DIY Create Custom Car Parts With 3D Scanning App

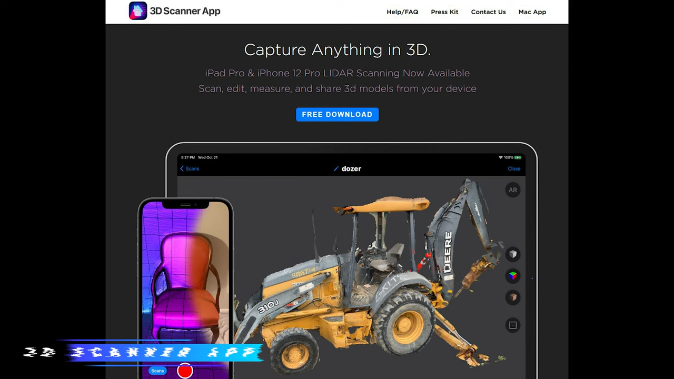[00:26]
Having tested several 3D scanning apps, I found this one to be the most efficient and straightforward.